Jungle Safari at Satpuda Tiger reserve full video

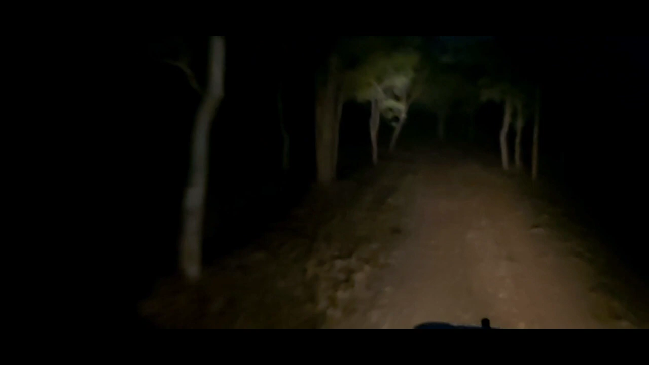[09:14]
जंगल में नाइट सफारी तक बाग दो शड़ाई घंटे हो चुके हैं और अब अधिरा हो चुका है तो साइट सिंग के साथ अब नाइट सफारी भी का अनन्द देख ले रहे हैं हम बहुत ही खूपसूरत गया है आज पहला दिन था और कई जानवर दिखे हैं